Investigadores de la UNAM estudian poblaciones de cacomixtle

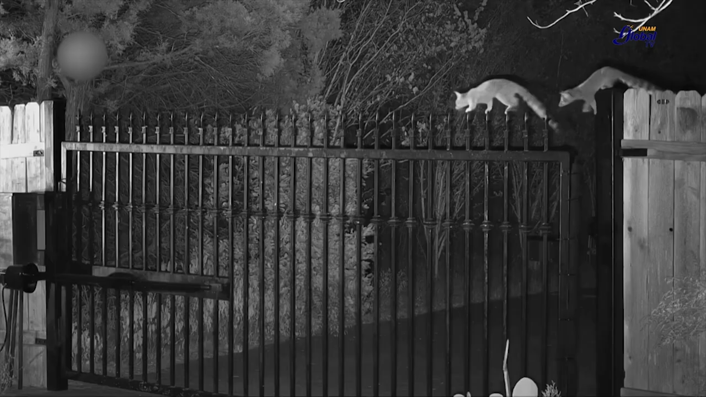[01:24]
De hecho, su nombre viene del náhuatl y describe sus habilidades casi felinas. El nombre científico es Baciriscus astatus,